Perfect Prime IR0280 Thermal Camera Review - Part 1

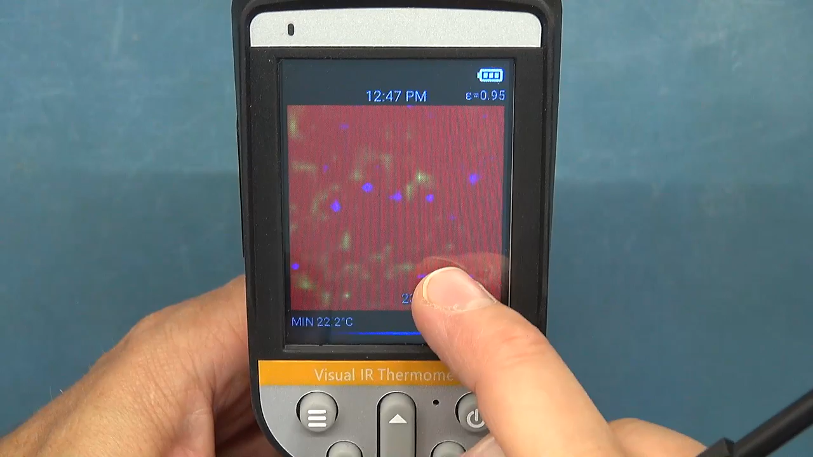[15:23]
On screen: min 22.2°C
But in certain situations, this touch screen, whether it's got to do with the UI and the software, it does come unstuck.
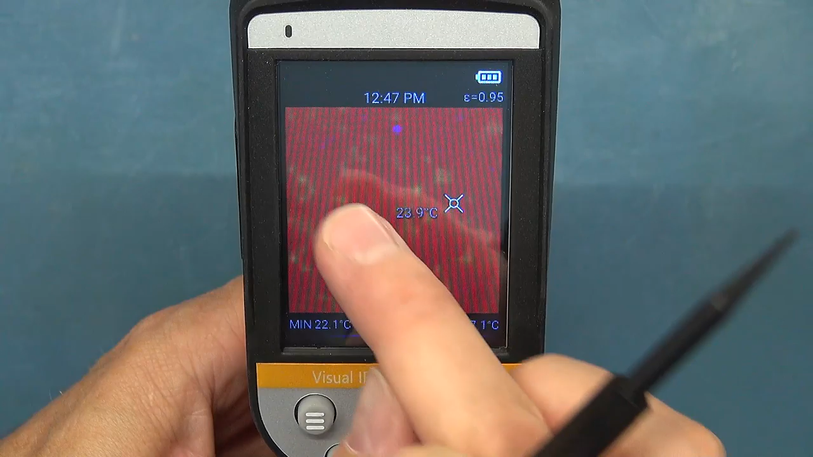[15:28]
On screen: min 22.1°C
I do wish there was a feature where you could kind of lock the crosshairs exactly in the middle.
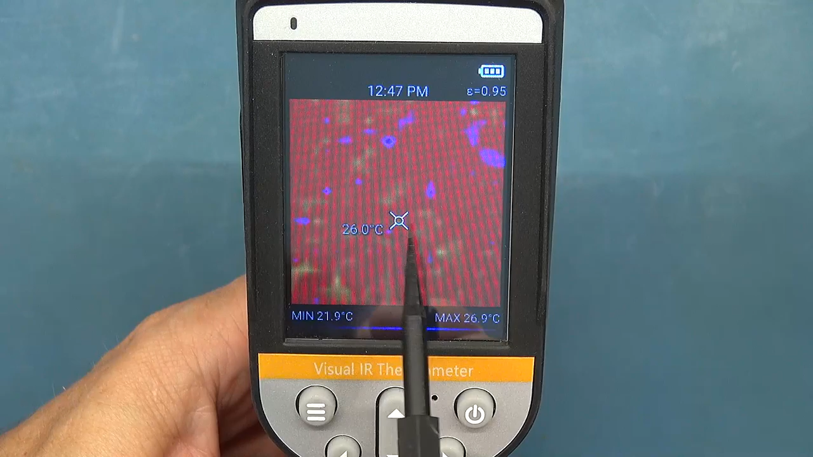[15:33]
On screen: spot 26.0°C, max 26.9°C, min 21.9°C
Sometimes I found myself, it's off to the side, and I'm pointing.
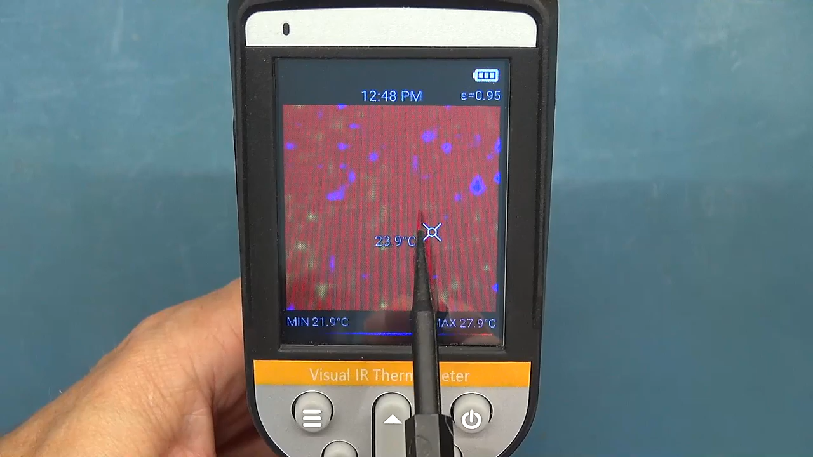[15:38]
On screen: spot 23.9°C, max 27.9°C, min 21.9°C
I'm thinking, oh, now I want it in the center, and you're using your finger.
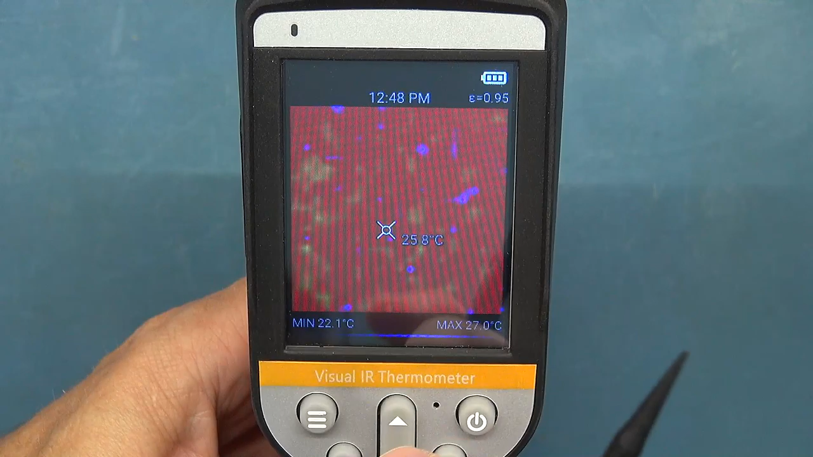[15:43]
On screen: spot 25.8°C, max 27.0°C, min 22.1°C
And sometimes you cannot get it exactly where you want, which I say, which is why I resort to this pointer.
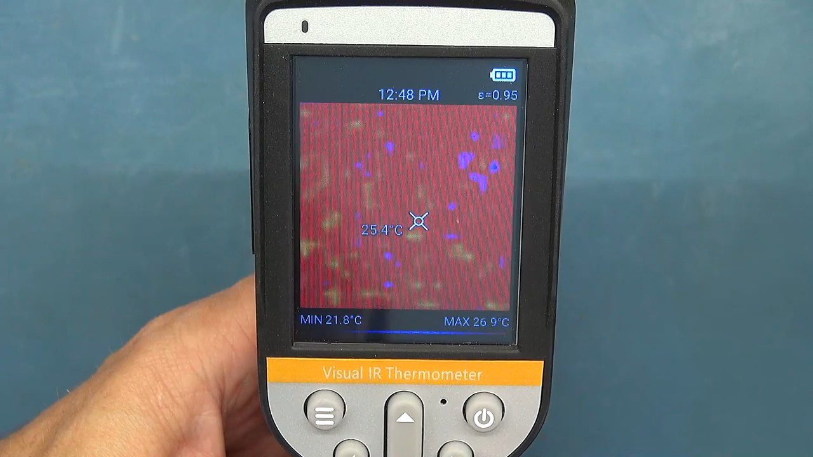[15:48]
On screen: min 21.8°C
And in this mode, what you can do, the button, the up and down button over here,
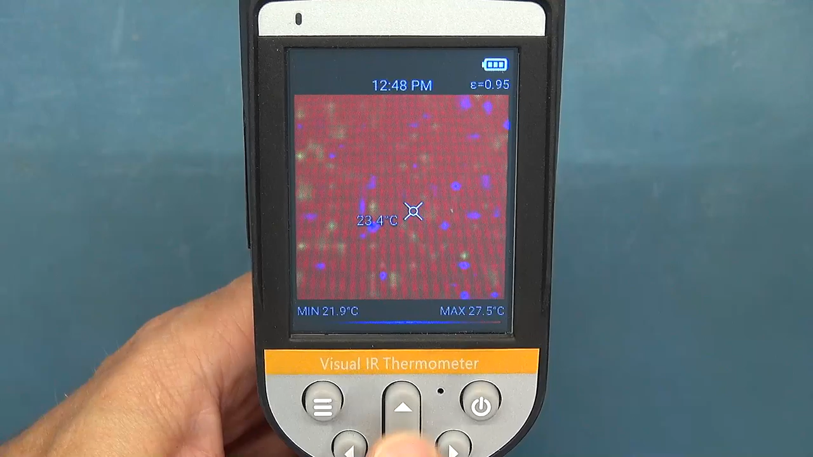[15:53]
On screen: spot 23.4°C, max 27.5°C, min 21.9°C
you can switch between the blended modes and the visual mode.
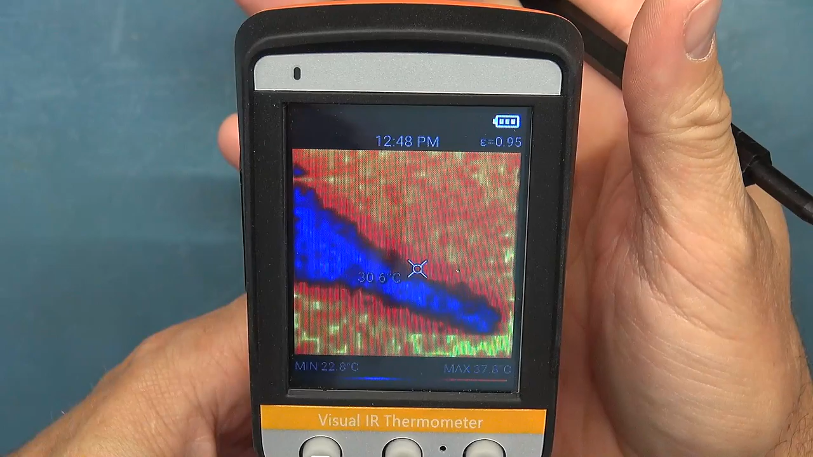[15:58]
On screen: spot 30.6°C, min 22.8°C
This one now has gone into a pure thermal image, I think. Now we've got the, just the visual camera.
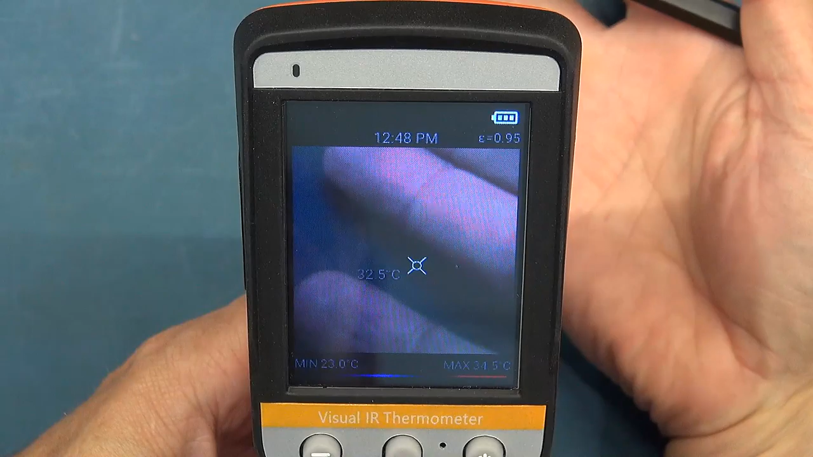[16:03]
And then we go back to the blended mode.
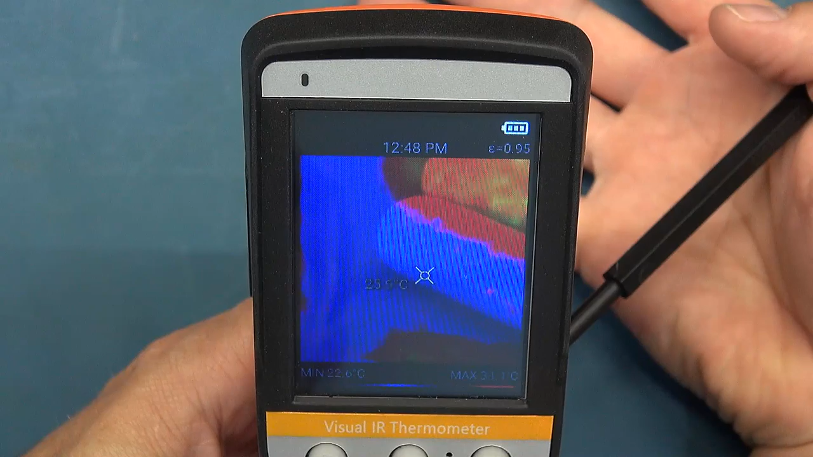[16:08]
And this blended mode, if you look carefully, you can see my finger there and the thermal image.
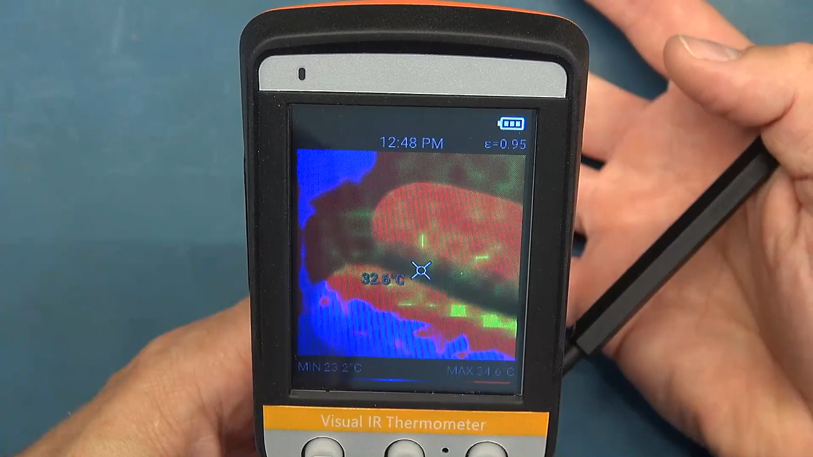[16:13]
You can see it's not overlapping properly. And that's because the visual camera
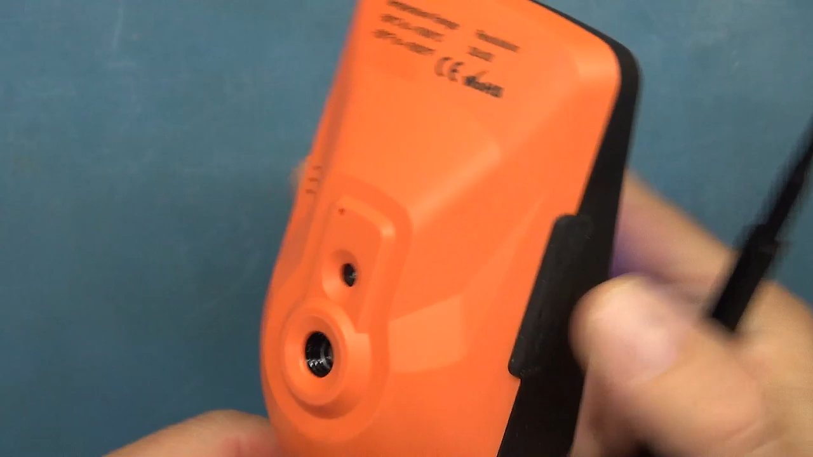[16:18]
and the actual microbrilometer are put in two different positions.
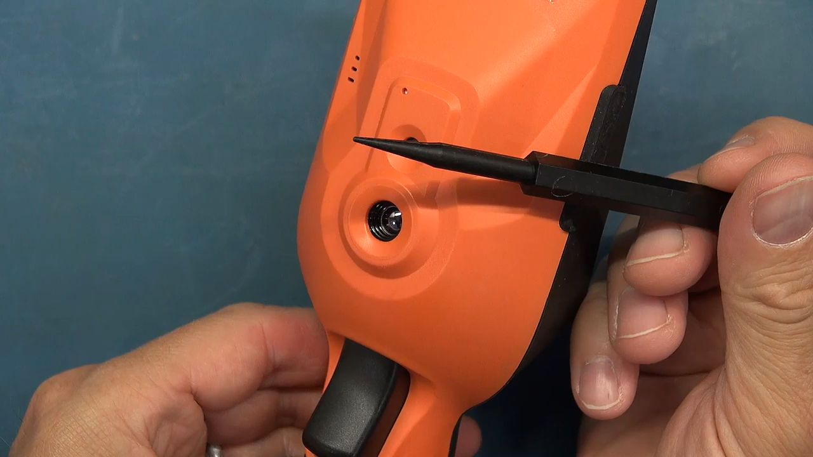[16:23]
And we're getting an error of parallax. They have got, you can calibrate that.
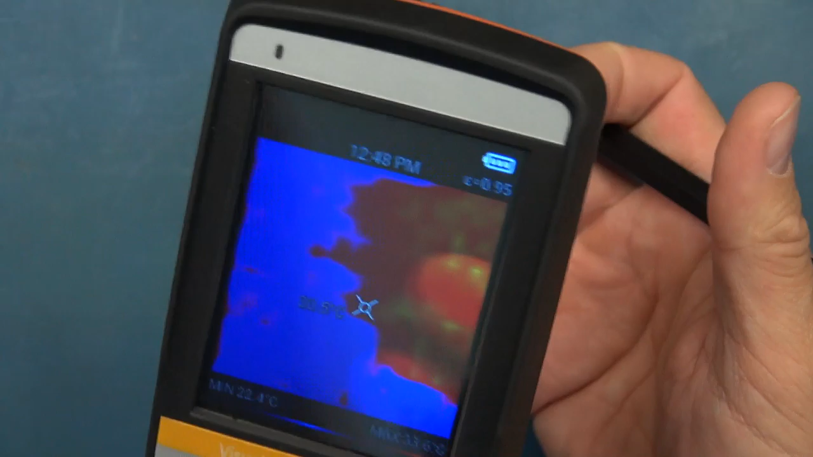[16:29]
Obviously, when you're so close, you're going to have a large marginal, large error there.
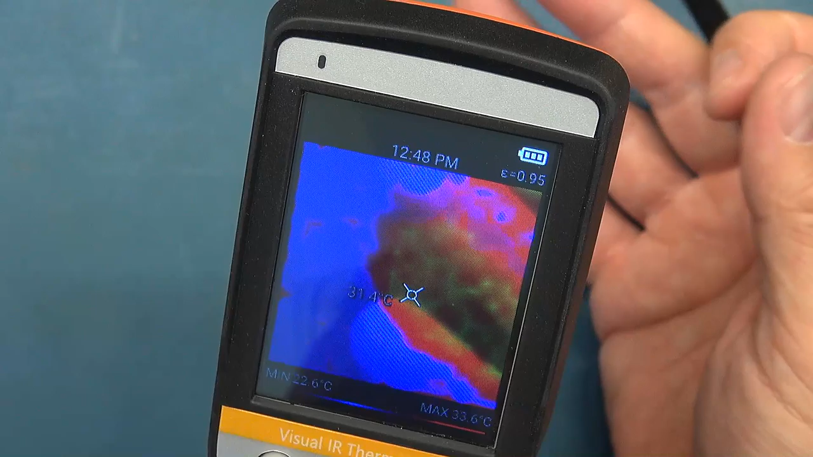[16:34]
On screen: spot 31.4°C, max 33.6°C, min 22.6°C
But you can adjust it, and I'll show you that a little bit later. So that switches between your blending modes.
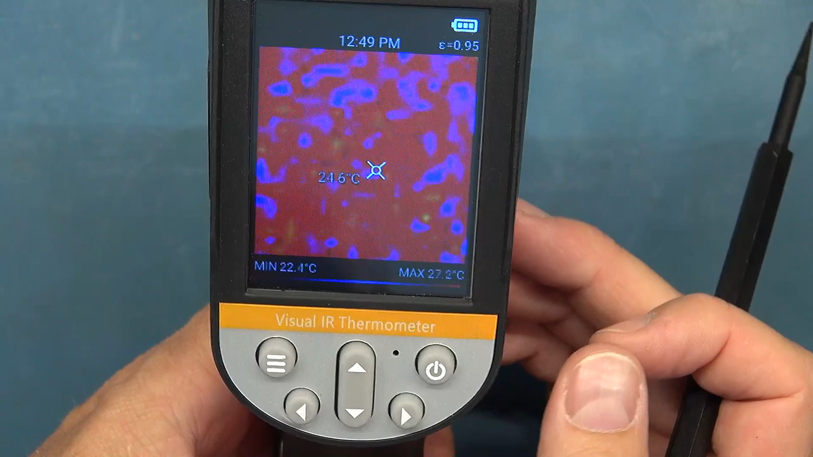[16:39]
On screen: spot 24.6°C, min 22.4°C
Then this button over here, you've got a filter.
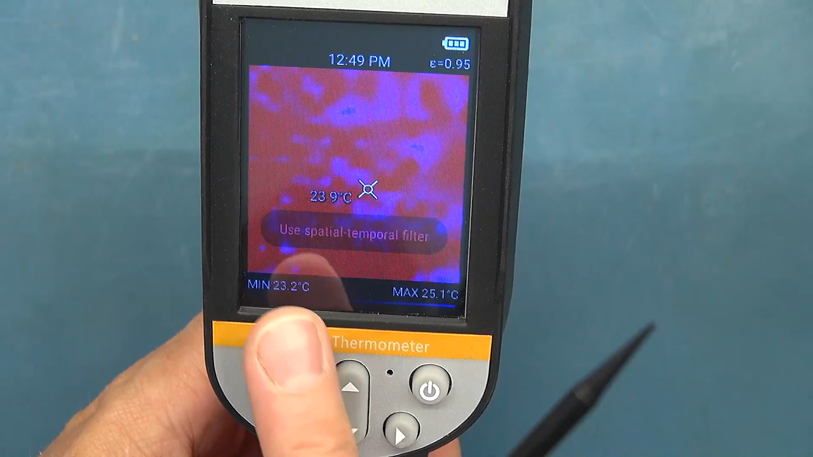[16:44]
On screen: max 25.1°C, min 23.2°C
You see, it says it names the filter. There are two filters, and then you've got your wired Gaussian filter.
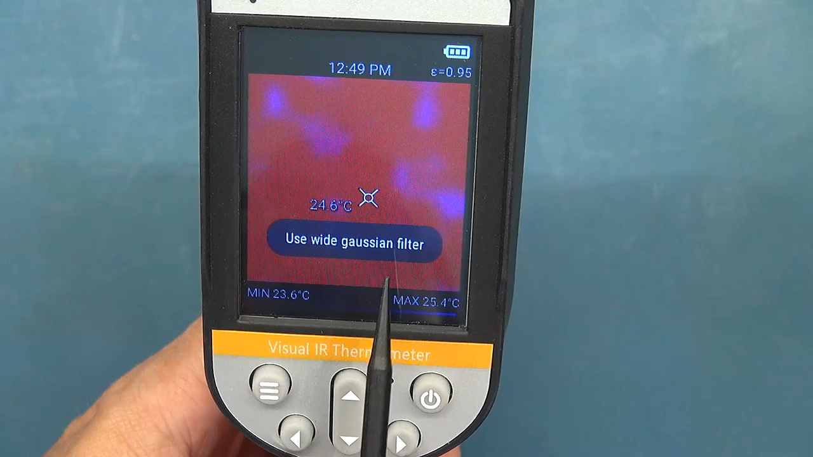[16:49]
On screen: max 25.4°C, min 23.6°C
These control the noise on the thermal image.
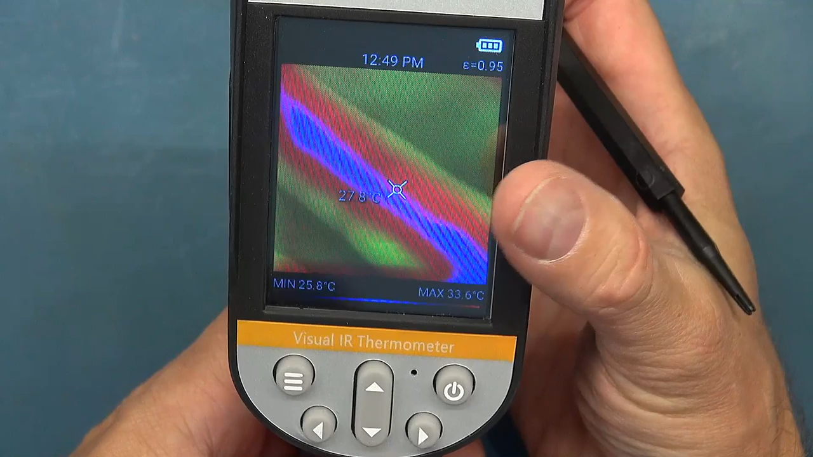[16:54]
On screen: max 33.6°C, min 25.8°C
So they obviously do some filtering for noise. I'll just have my hand then as I switch it.
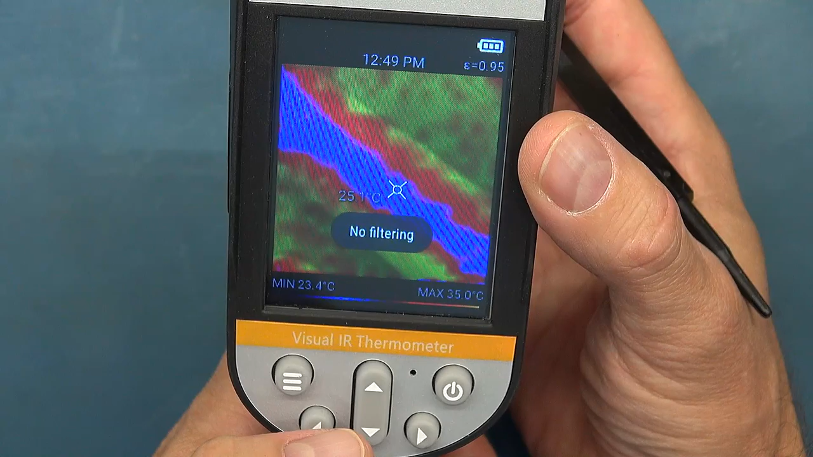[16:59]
On screen: max 35.0°C, min 23.4°C
So there's no filter. You can see it's a bit more noisy. I'll bring in the other filter.